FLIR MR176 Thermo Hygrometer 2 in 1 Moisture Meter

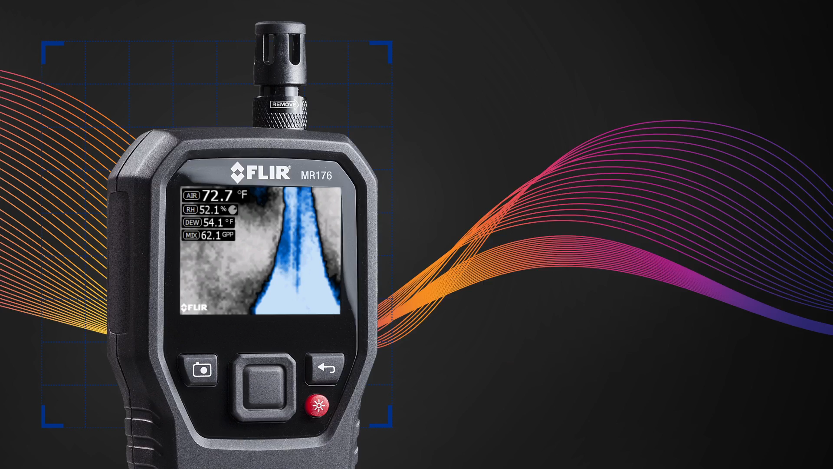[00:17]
A premium moisture meter with more flexibility and convenience than you've ever experienced before.
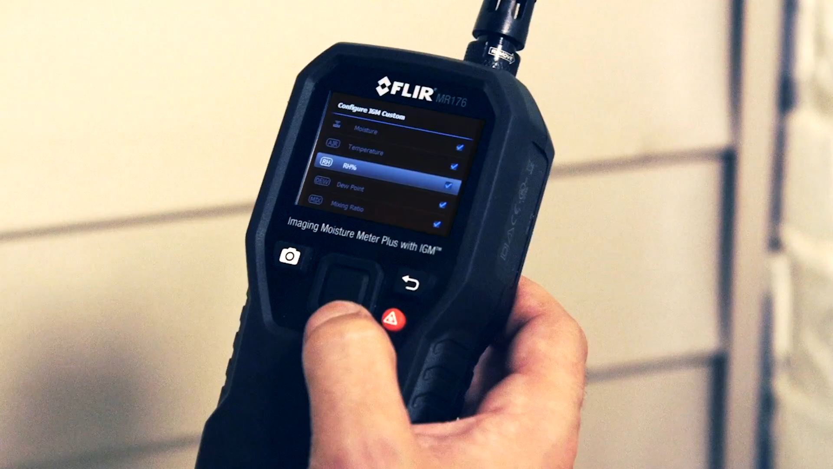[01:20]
Choose the measurements you want to pin to your images.
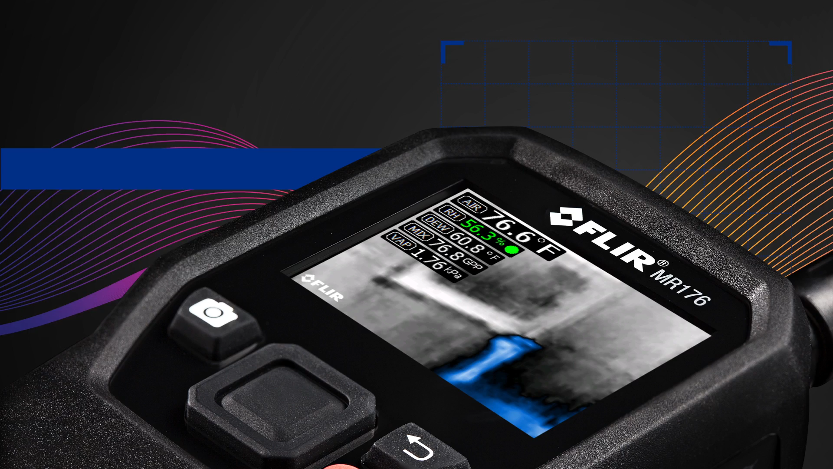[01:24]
And select from four color palettes for easier viewing.
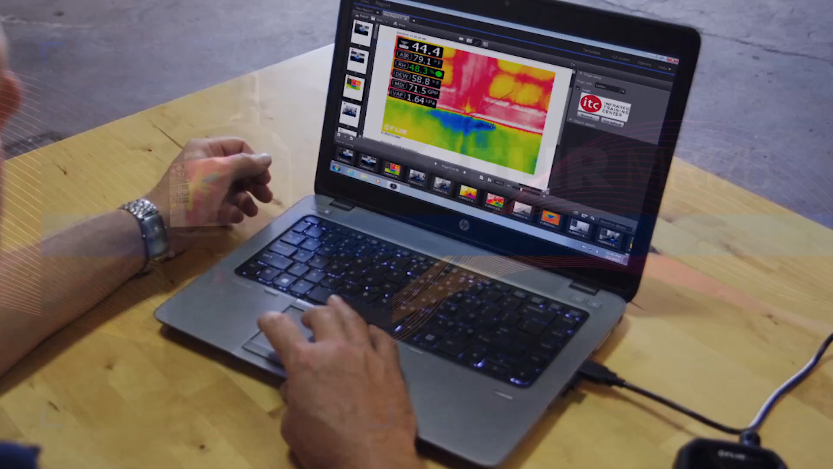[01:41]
The FLIR MR176. The most innovative and effective new way to find and measure hidden moisture.